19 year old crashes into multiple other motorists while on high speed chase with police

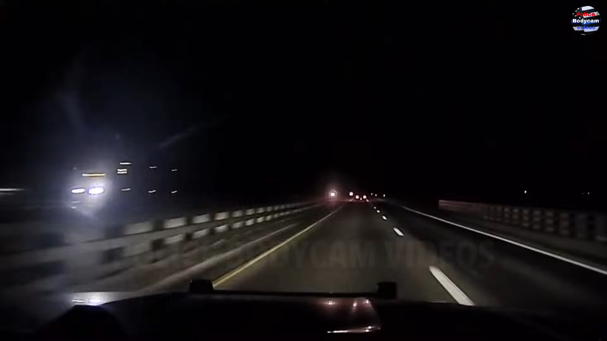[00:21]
Six-seven-five Syncom traffic. It would be I-40 westbound at the 117 with a maroon passenger vehicle without a 28 failing to maintain its lane. 540 westbound at 117.
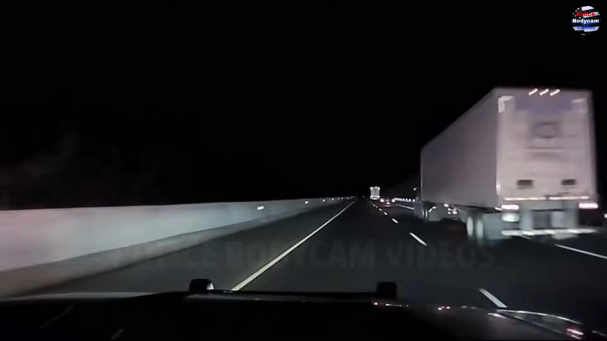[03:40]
Weather is clear, road conditions are clear, vehicles maintaining 90 miles an hour, traffic is light. I don't know if I advise, it's going to be a chili plate, maroon, appears to be Chrysler vehicle, possible Bolo from Grants PD earlier. Passable Bolo on a maroon Chrysler, and New Mexico, a chili plane unknown.
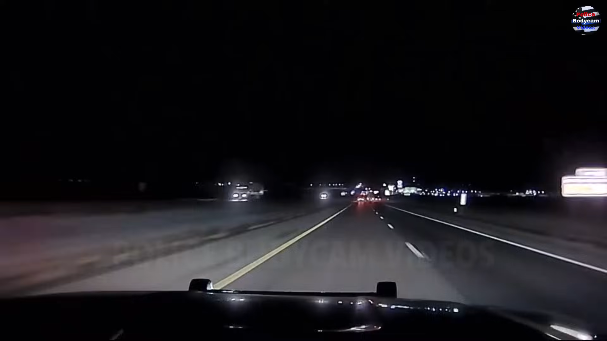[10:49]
670 CECOM, I-40 westbound coming up with a 102, speeds over 110 miles an hour. Vehicle still attempting to move left and right and avoiding traffic. 672 back off a little bit. We have a Acoma unit. They may be trying to do stop sticks. 670 CECOM. 876, we have recover to see. 470, 72 we have to direct. 870 CECOM. 870. 870. 870.
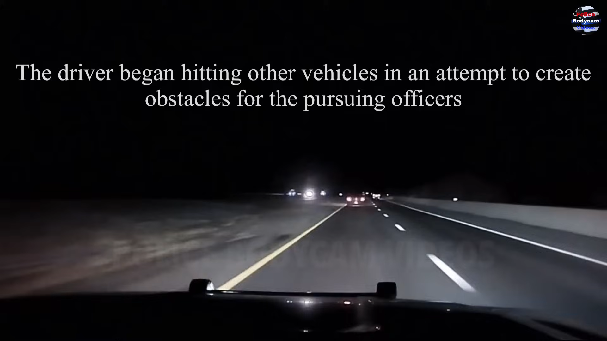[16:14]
675 CINCOUNT VEHICLES VEHICLES STRUCK A WHITE SUV AT THE 93-MILE MARKER. 100 MILES AN HOUR, FIGHT TRAFFIC, ROADWAYS AREN'T CLEAR.
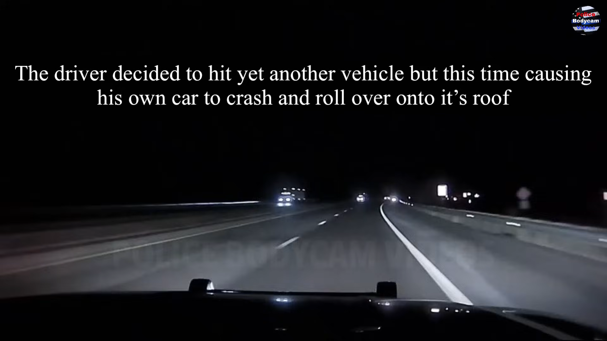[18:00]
675 CINCOUNT VEHICLES STILL APPROXIMATELY 89 WESTBOWN AT THE 10. 10. 675 ROLOVER 1045. CONTACTED ANOTHER VEHICLE. GOING TO BE OUT 89. 89, MULTIPLE UNIT CALLING. MULTIPLE USE CALLING.
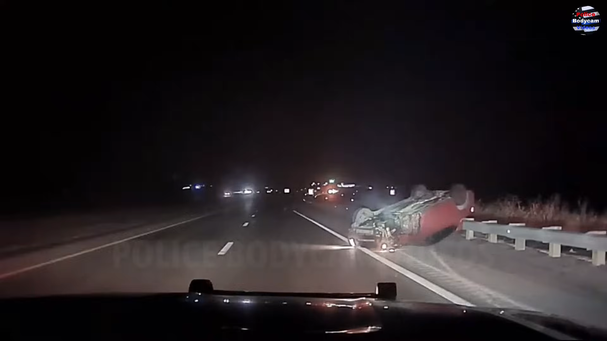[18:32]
675, I-40, shut down westbound, rollover, 755. Exit the vehicle!